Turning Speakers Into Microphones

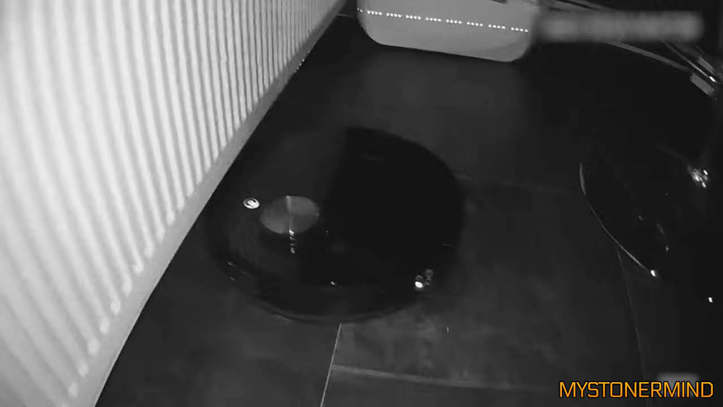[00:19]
Check that out. Isn't that cool?
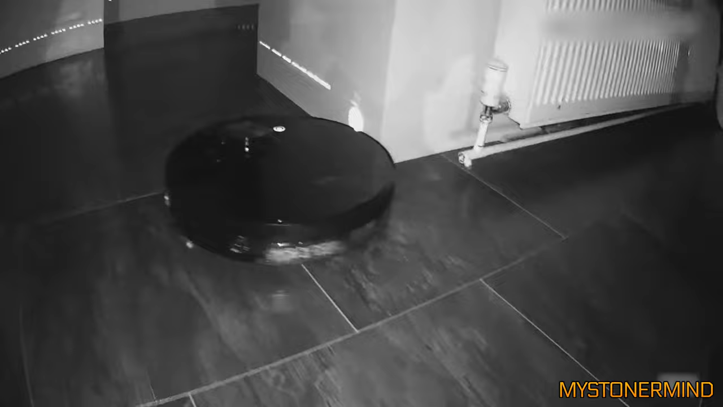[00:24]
Isn't that something you haven't seen before? So amazing, isn't it?
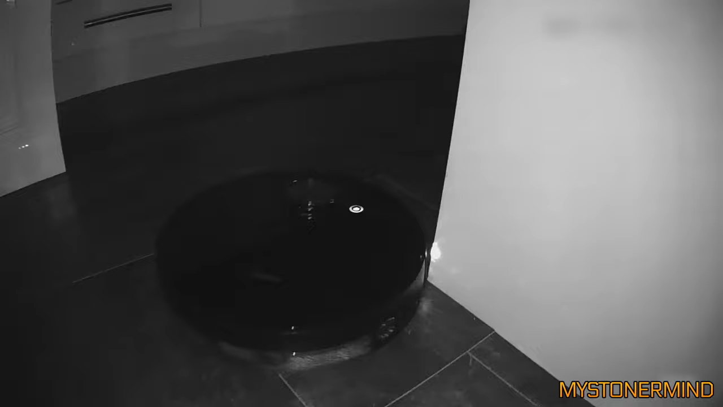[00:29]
Look at that. That's so beautiful. Wow. And that is how this finds its way around.